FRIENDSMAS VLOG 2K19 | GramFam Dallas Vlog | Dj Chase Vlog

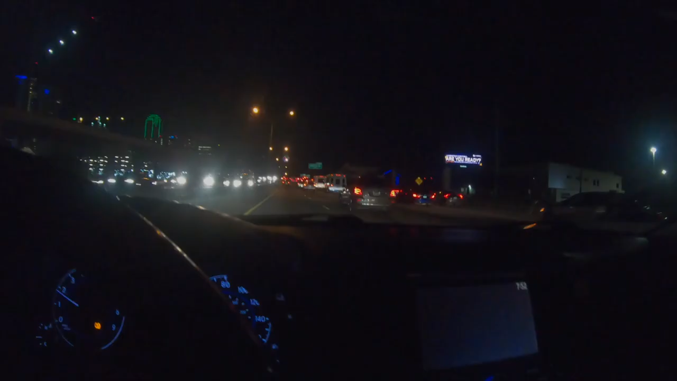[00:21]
We was jamming that Fabulous too, by the way. Yeah, that's the AMC right there, if you know what I'm saying. That's in Dallas, Texas. They got the candy cane ball. Okay, I ain't never seen that. Union Tower right there. Window back there.